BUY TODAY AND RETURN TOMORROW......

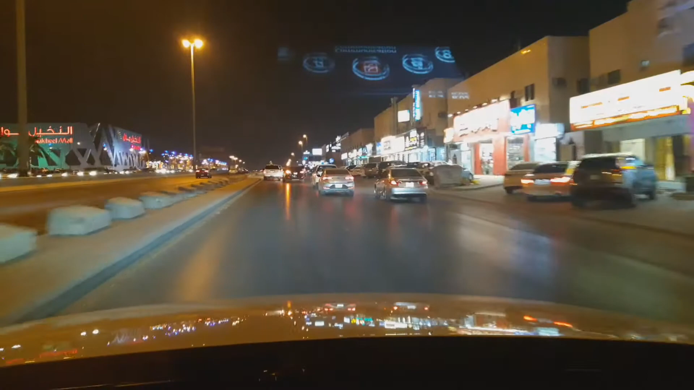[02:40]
Tara mga vloggers, yung nakikita nyo sa kaliwa na yung may pula, yan ang Al-Nakkhel Mall. Diyan ako magsosole. Mag-u-turn lang ako. Taas pa, parada tayo. Try ko kayo isama sa loob.
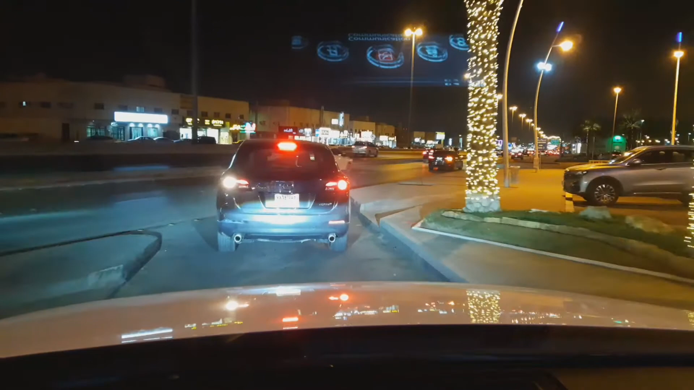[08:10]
Tingin-tingin lang. Baka may humahataw. Madali pa. Pwede rin, bagal-bagal.